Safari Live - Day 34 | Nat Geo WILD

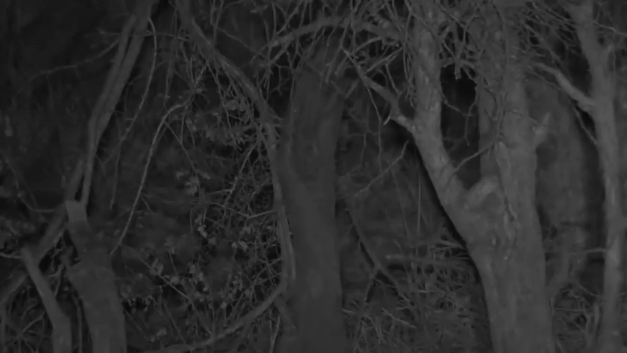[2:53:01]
Well, it seems Hosanna is stalking something, so we can just see a light of an eye in the grass. I think it's a scrub hare that he's stalking. Yes, there's the scrub hare, and he is probably about 5 meters to the left of it, just behind that tree. So there is a tree there that has got a black mark on it, which is the time-lapse clip for Seb, and he is somewhere in that thicket between those trees. So if you do see the black sort of square, that is for Seb to do his time lapses.
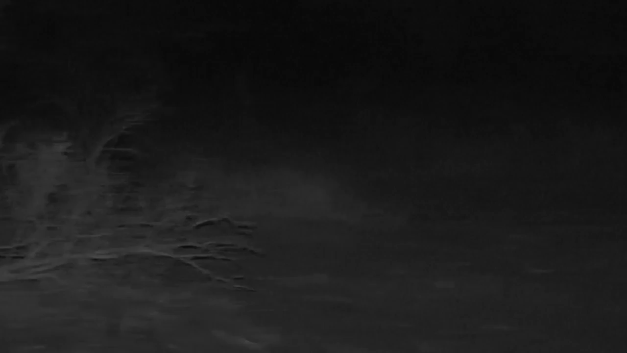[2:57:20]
I don't know, somewhere there. So, Mary, you say he's definitely going to catch something for dinner tonight. Well, I hope so. He's certainly trying his luck with everything that is around. So I'm sure at some point he is going to grab something. I'm sure I saw that scrub hare out on that open clearing somewhere. Maybe it was just my eyes deceiving me. Interesting. Nonetheless, I thought I saw it there. Either the way, it must be somewhere close that he's kind of moving along that thicket. Can you see him still, Senzo? Is he still behind the tree?
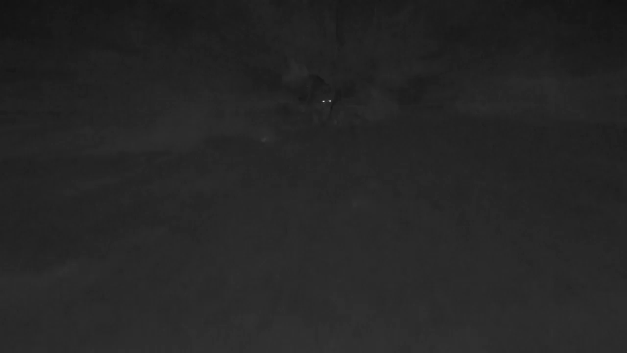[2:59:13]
Look, there he's stalking. How cool is that? With the infrared and his lights glowing as he's stalking down towards the water. Look at how he's slowly but surely making his way, checking his movement every now and then. Where's the scrub here? I don't see it. It's somewhere here. The way he's stalking, he can see the scrub here. I honestly have no idea where it is. Must be somewhere in this little clearing. But I think let's carry on with him.
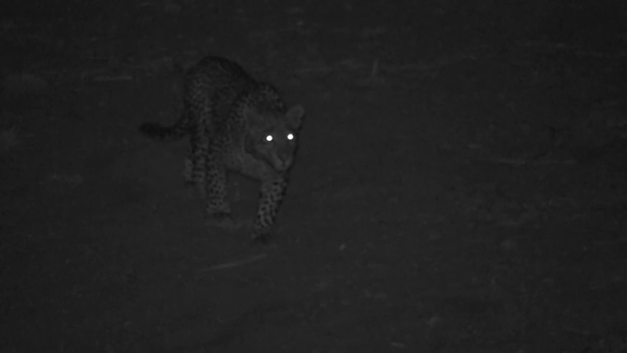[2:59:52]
The way he's walking and stalking, how cool is that? It's just that much more sort of hectic with his eyes glowing. It's so much more airy. Imagine that stalking you in the night and you saw that coming. It's enough to make people have nightmares. But so cool. Look how he's just focus, his muscles are twitching as he watches and stares and looks. I don't know how far he's got to go.
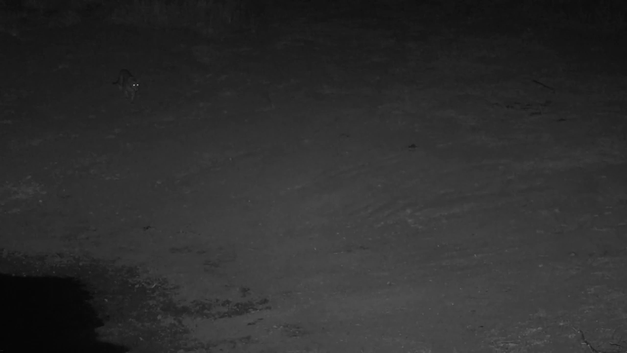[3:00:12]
I seriously can't see the scrub here. Oh, there it is. Is it not here at the bottom, Senzo? Down here, right at, to the right? Other way? There it is. There's the scrub here. So it's up against the bank and he's got an opportunity. Now the scrub here is obscuring itself with that branch so he can then stalk. You can see he's got a long way to go though to get anywhere near, and it's completely open, so it's not like he's hidden, but he's gonna try and keep coming and keep using that to be able to see.
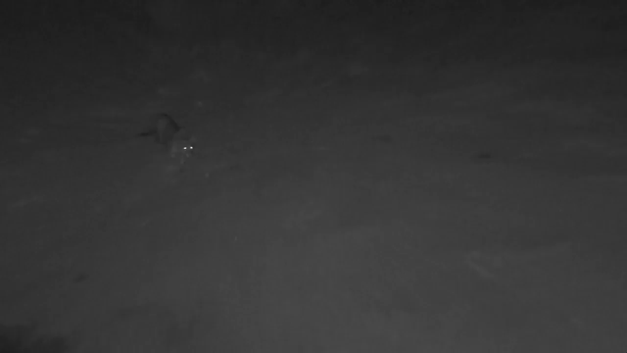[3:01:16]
And so everybody is kind of at their natural state, and it is amazing to watch it in this way. The scrub hare is still feeding down below. He's got no idea there's a leopard stalking it. It's better that way, scrub hare. You can see the scrub is just feeding.
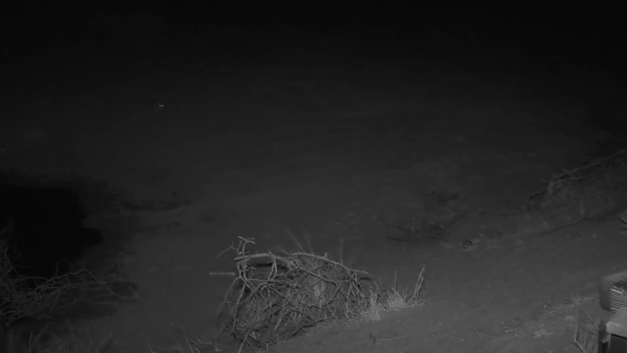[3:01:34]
It has no clue that this leopard is coming and what's lurking behind it. Like I said, stuff nightmares are made of. Glowing eyes in the darkness coming towards you. I think many a child would be creeped out by that. And of course, for us, this is just so exciting. So hopefully he's going to just cover that ground. And where the scrub hare is perfect for him in a way, because the scrub hare is behind a little bush. And it's kind of hopping up towards us now. Behind these little bushes are not the worst places, because Hosanna can use that as cover from the scrub hare.
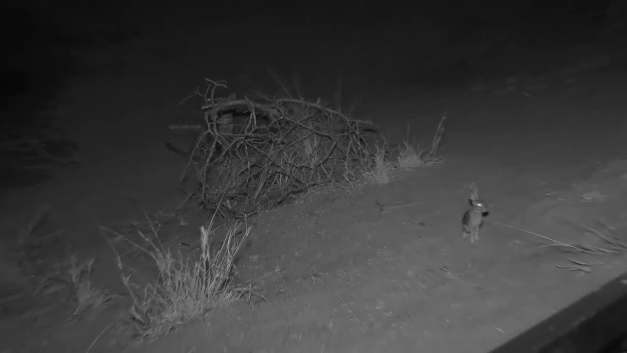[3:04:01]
It's right next to the vehicle at this stage. There's Hosanna, there's the vehicle. So our lights are completely off. I can't see either one of them right now, but literally the scrub hare is running straight towards my tire, and Hosanna is just below on the bottom of the dam wall at the moment. And it's a bit of a chess game right now, so we're going to see who's going to move where next. Hopefully the scrub hare comes to that patch of grass on the left of the screen and goes towards it to feed, and then Hosanna can just use that thicket to come around and then maybe launch an attack from there.
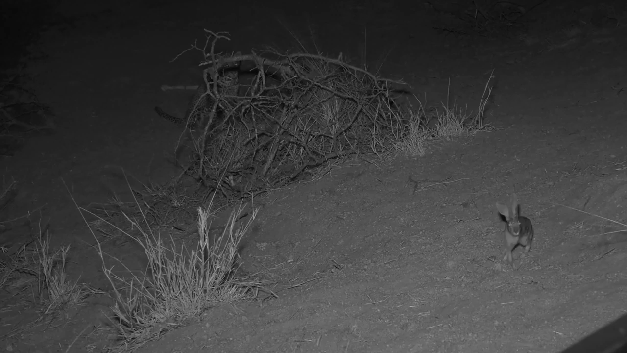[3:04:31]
But it doesn't look like it. It looks like almost the scrub hare is going to come under our car instead. Don't come this way, scrub hare. No, toilet time when being stalked. There we go, that's what I was saying. If he goes into those thickets, then Hosanna can use the edge of the dam, come around, and use those long grassy areas to his advantage. Come on. There we go. So you see now he's already starting to move in the background. He's starting to work out. Hang on a second, I've got an opportunity as soon as it goes into the thicket to be able to move.
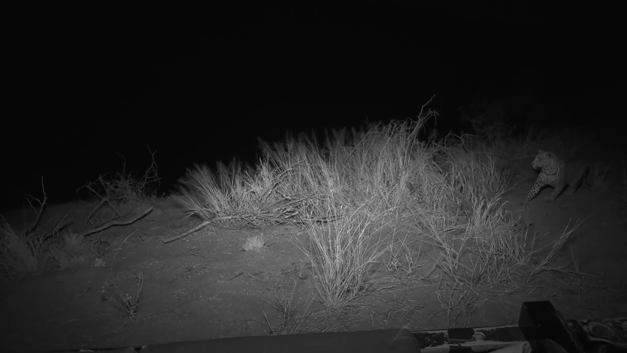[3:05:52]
Now, unfortunately, we can't hear him walking. He's making absolutely no sound whatsoever. He is trying to keep as low profile as is possible. You see now he's watching it going down. He's positioning himself to ready to pounce. Look, the back legs are loaded. They're down. You see how the bum is going downwards? He's basically, it's like loading a spring-loaded machine. So he's getting that so that he can do this big pounce over the top and then rush towards that scrub hare.